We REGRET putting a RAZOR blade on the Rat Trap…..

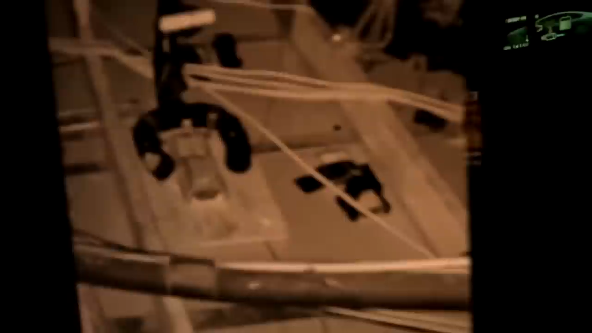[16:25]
I literally just left guys and right, right there in the right, you see his eyes light up to the right hand side.